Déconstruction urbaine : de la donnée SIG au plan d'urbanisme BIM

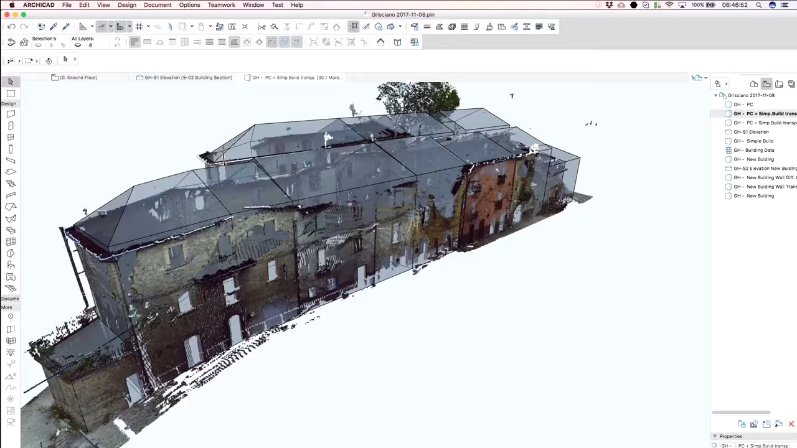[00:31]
The Department of History, Drawing and Restoration of Architecture of the Sapienza University in Roma was committed to create digital model surveys of the destroyed buildings.
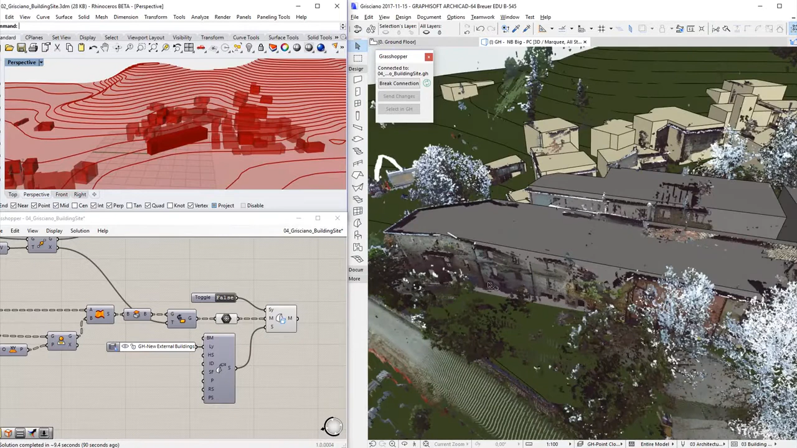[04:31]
The point cloud provides additional information about the individual building and roof shapes, colors, materials and textures, as well as story characteristics and openings.
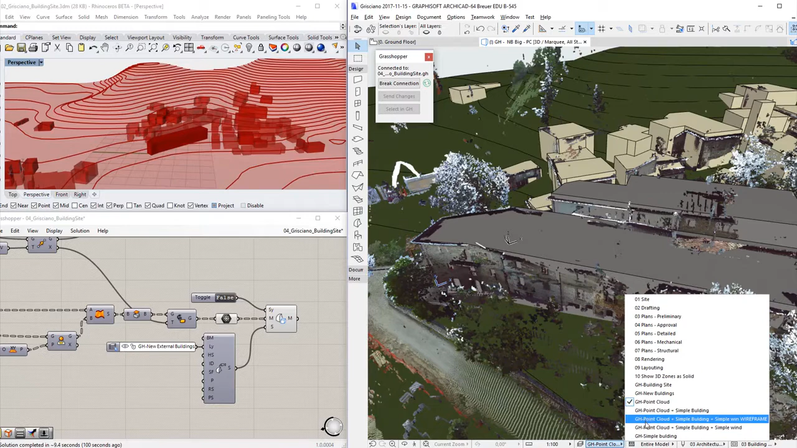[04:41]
First we define the simplified shapes of the individual buildings using the Morph tool. The simplified mass volume is now divided into multiple buildings along the street thanks to the point cloud information.
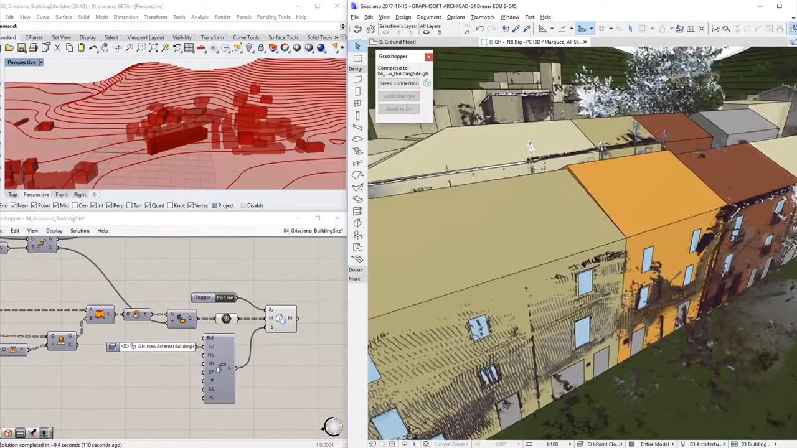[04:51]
The position of the external openings can also be allocated using a simple planar object created in ArchiCAD and then deconstructed in Grasshopper.
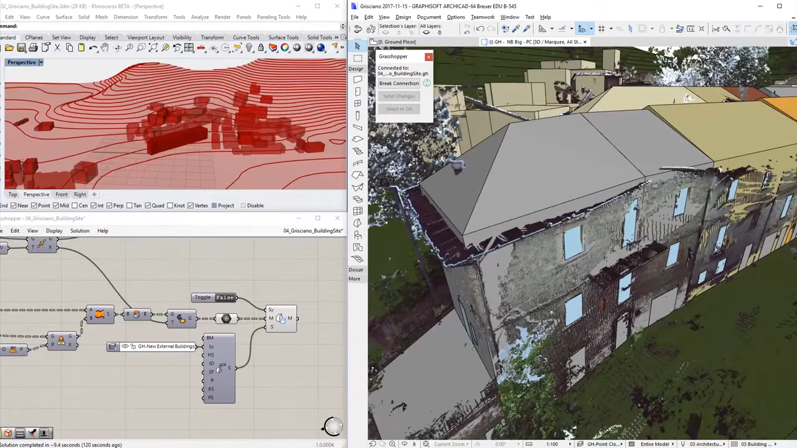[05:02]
The ArchiCAD building model is starting to take shape.
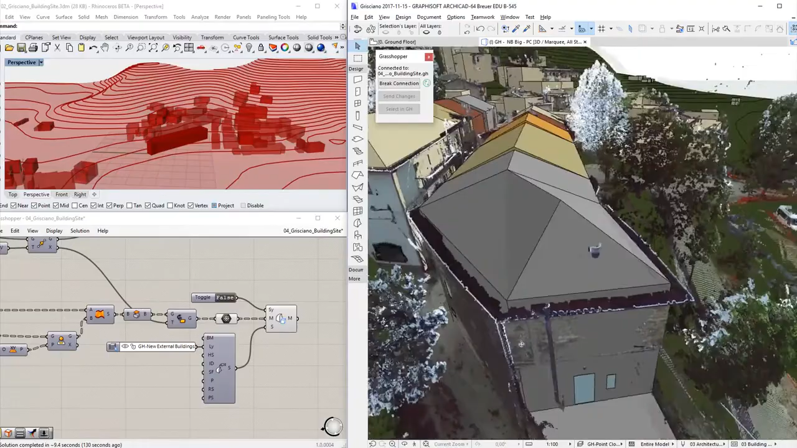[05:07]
The external building envelope is created using the colors,
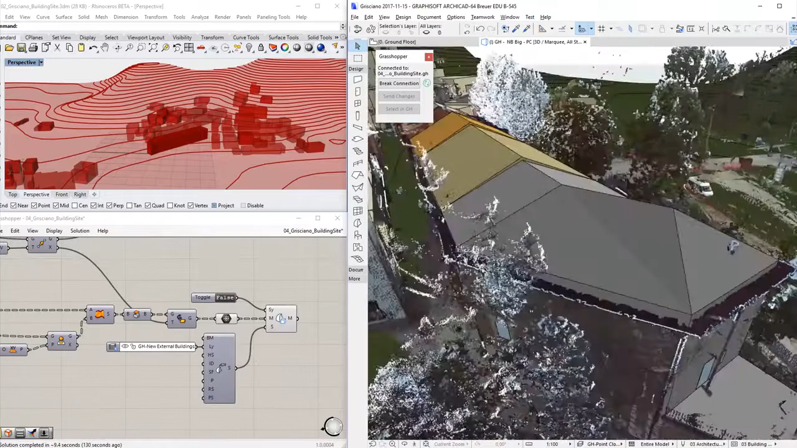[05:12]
roof shapes and opening positions taken from the point cloud reference. Let's continue by adding additional properties to the ArchiCAD Morphs. This information will be used later to generate wall, slab and roof elements.
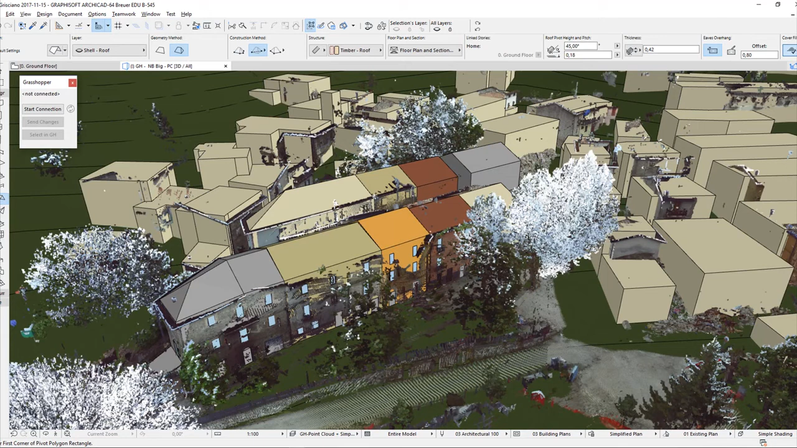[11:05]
Now you can see the simple mass volumes we created using Morphs, while the Point Cloud data is also visible as an overlay.